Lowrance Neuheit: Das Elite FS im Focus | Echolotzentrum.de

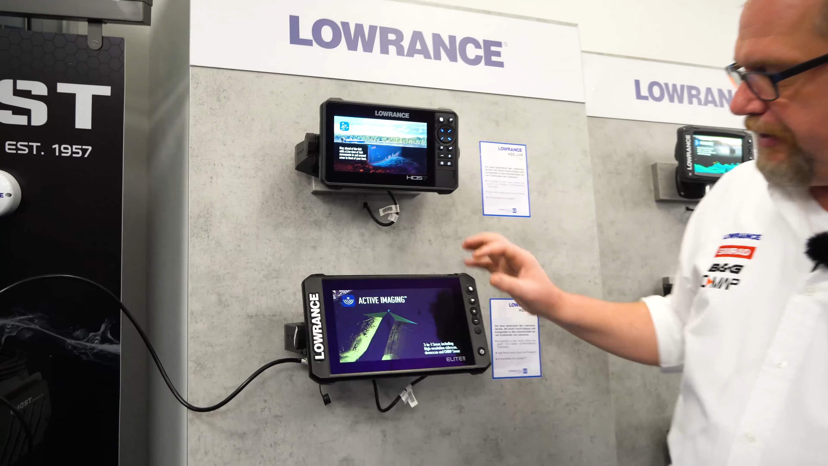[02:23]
Beide HDS Geräte haben an der Seite ein Bedienpad, was hier beim Elite FS etwas abgespeckter ausfällt.
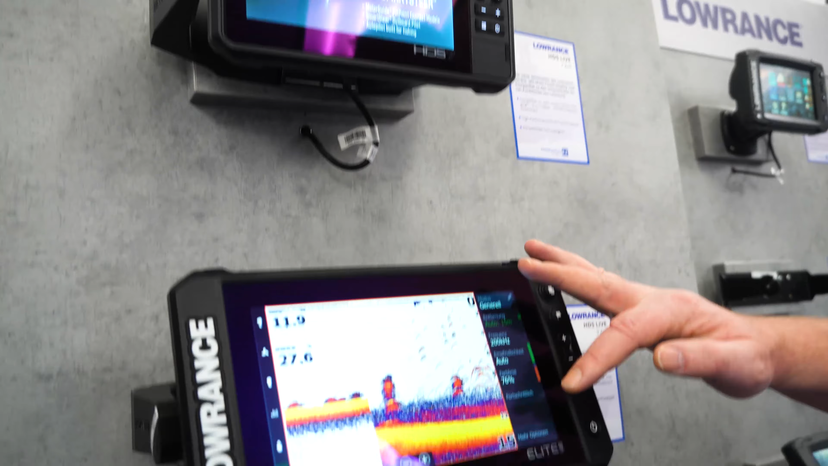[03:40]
Das Menü ist dann immer passend zu den jeweiligen Darstellungen. Also hier haben wir jetzt ein Menü, wo wir die Einstellungen für das eigentliche Sonar, also für das Echolot-Bild vornehmen können.
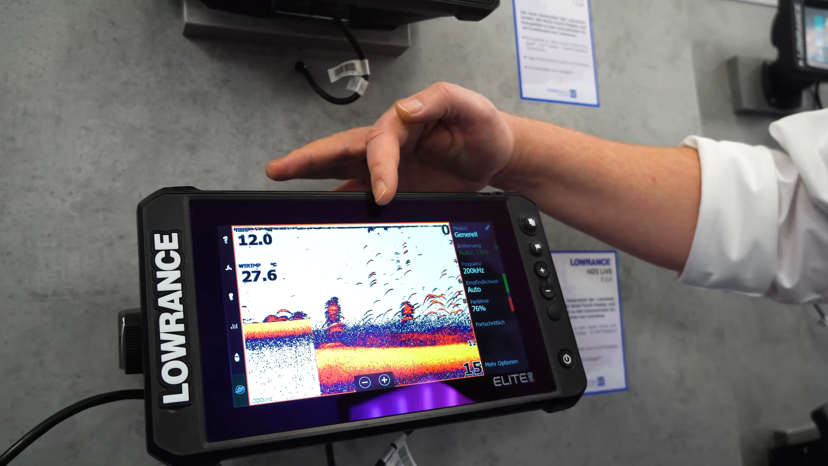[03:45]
On screen: water 27.6°C
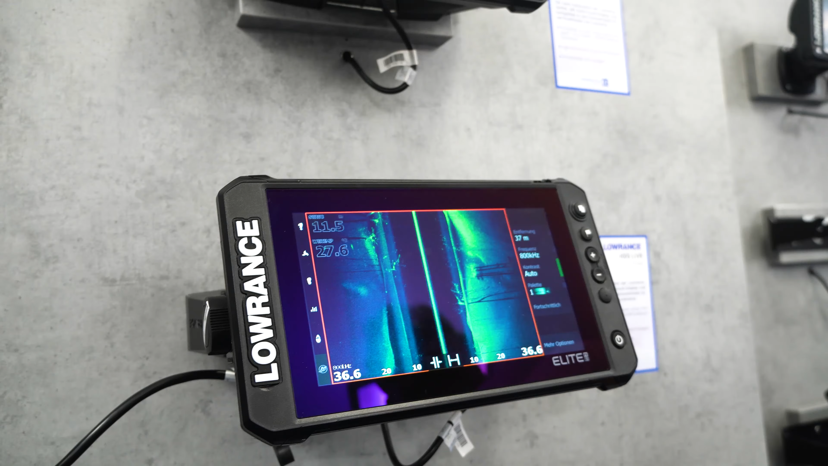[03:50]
Wenn ich auf den Sidescan gehe, dann haben wir ein Menü passend zu unserem Sidescan.
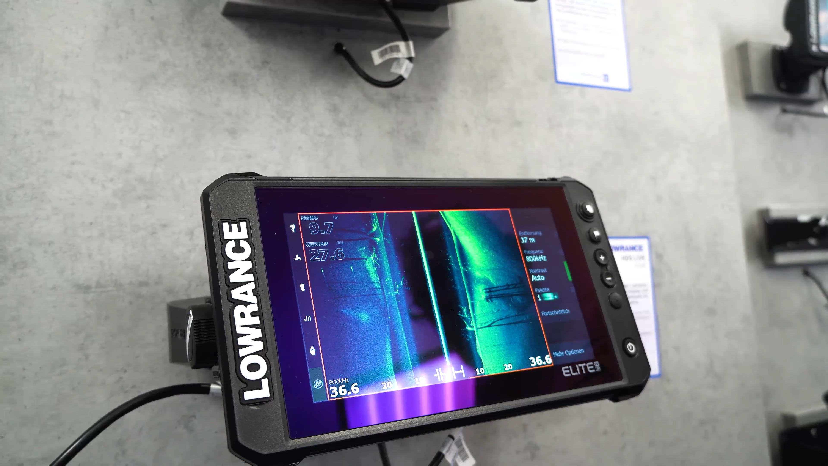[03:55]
Im Übrigen sind die Geräte wieder in der Auslieferung mit dem Active Imaging 3in1-Geber. Der macht schon wirklich ganz beachtliche Sidescan-Bilder, Downscan-Bilder.
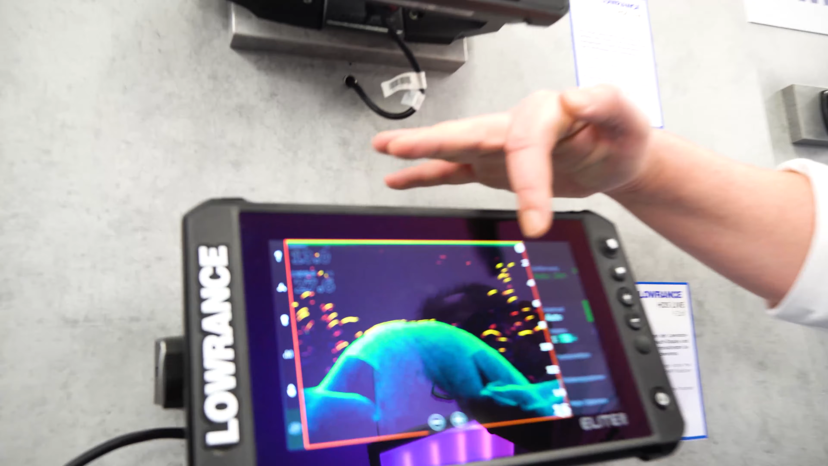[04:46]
Wir haben also hier in dem Downscan, wo wir die Strukturen recht gut erkennen können, wenn Fische dort auftauchen, dann sehen wir schön orange, wie jetzt hier auf dem schwarzen Hintergrund zu sehen, orange gezeichnete Fischsicheln.
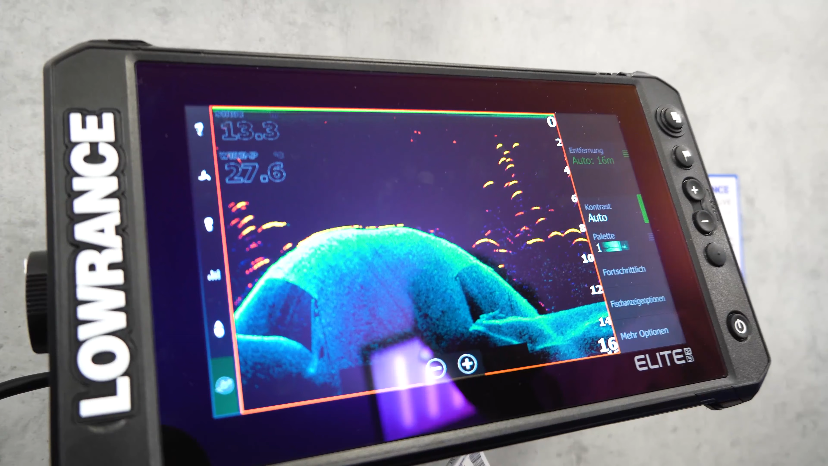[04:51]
Das ist also schon mal wirklich recht gut gelungen und auch da wieder voll implementiert.
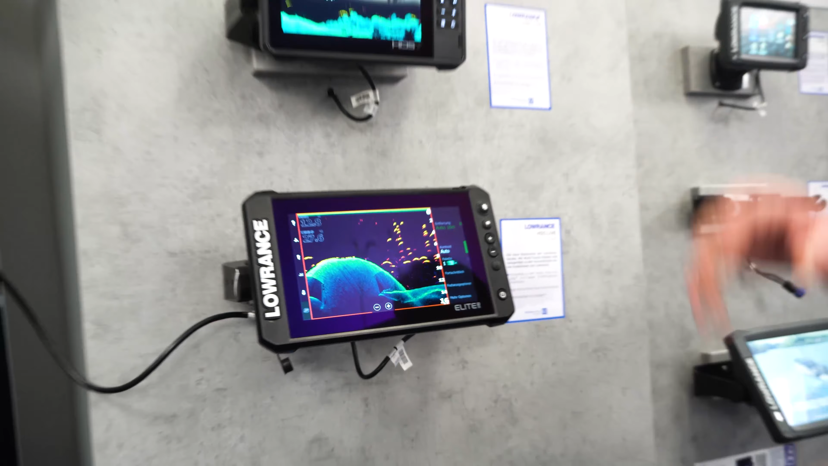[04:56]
Gleiche wie gerade, Menü natürlich jetzt passend zum Downscan. So, wenn ich meine Seiten zusammenstellen möchte, es gibt Vorgaben,
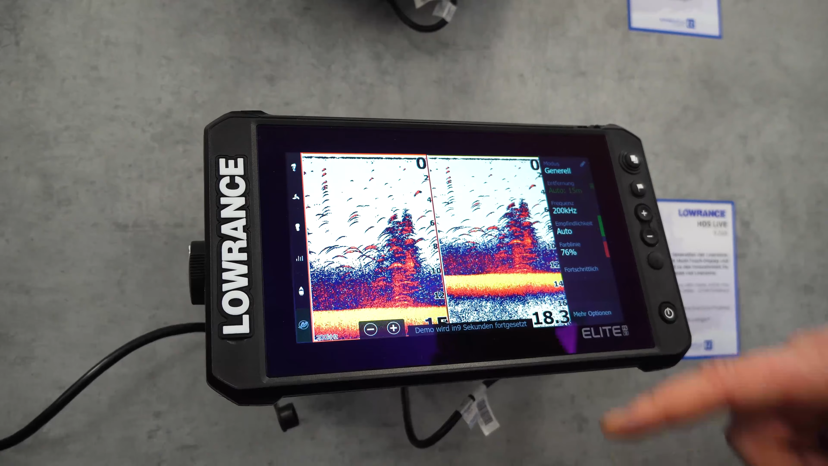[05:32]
Wenn wir das Ganze jetzt speichern, dann können wir zum Beispiel auf der einen Seite 200 kHz uns anzeigen lassen und auf der anderen Seite 83 kHz uns anzeigen lassen. Das ist also auch wieder recht nett.
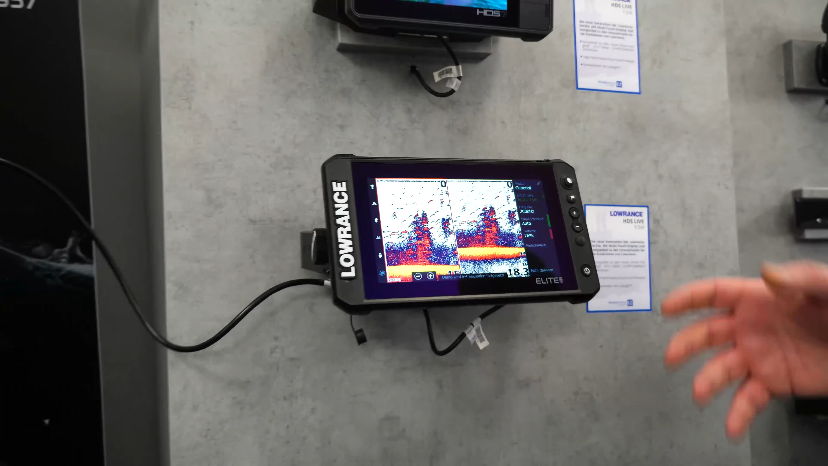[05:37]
Wir haben einmal diese breite Abdeckung auf 83, wo die Fische schneller gesehen werden und auf 200 kHz, wo sie dann deutlicher in den Geberkegel reinkommen. Das hat unser René im Übrigen auf dem Wasser schon gemacht. Diese Einblendung zeigen wir euch jetzt mal. Also auch da sehr, sehr gute Bilder.
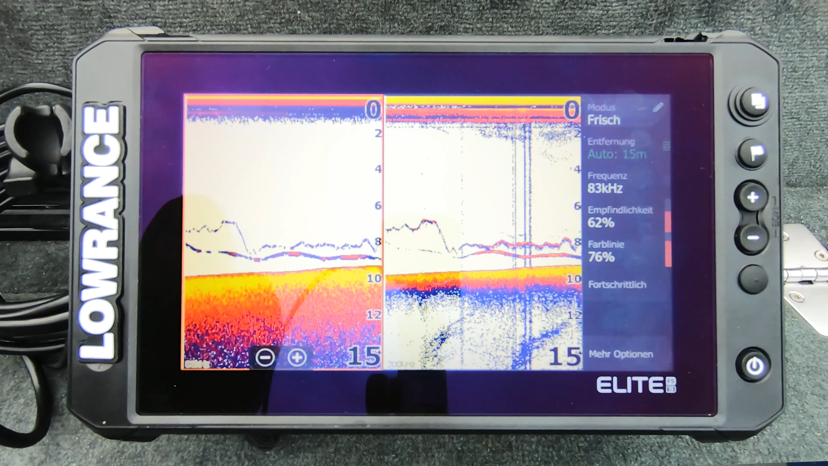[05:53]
Wir können gut die Fische erkennen. Wenn wir verschiedene andere Möglichkeiten haben wollen, das heißt, wenn wir Fenster haben wollen,